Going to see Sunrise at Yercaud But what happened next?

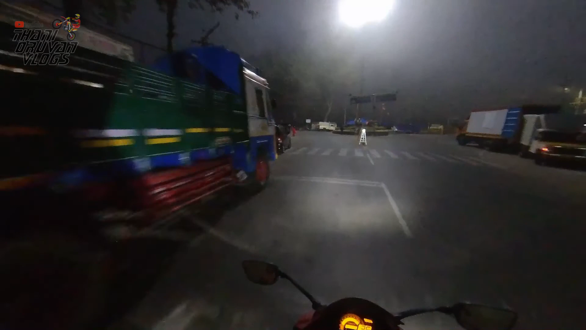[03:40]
ஓ மை காட், தப்பான ரூட் எடுத்துகிட்டு நினைக்கிறேன். ஆக்சுவலி ஐ சப்போஸ் டு டேக் அ செகண்ட் லெஃப்ட்,
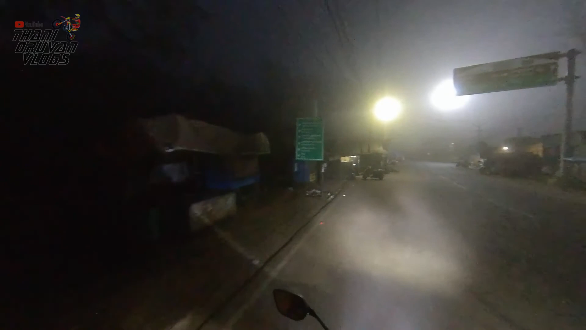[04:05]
எடுத்துட்டேன். ஓகே கைஸ், இதுதான் வந்து பார்த்தீங்கன்னா அஞ்சக்குட்டை வியூ பாயிண்ட் போகிற வேண்டிய பிளேஸு.
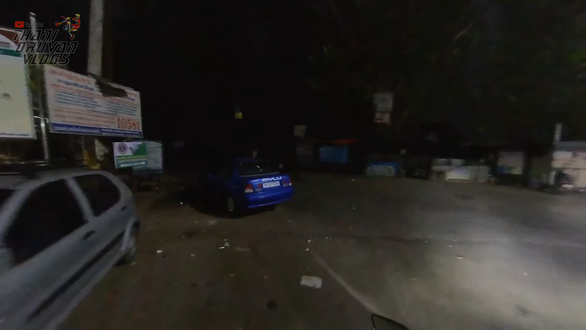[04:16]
வீடியோ ஃபாஸ்ட் ஃபார்வர்ட் பண்ணி காமிக்கிறேன்.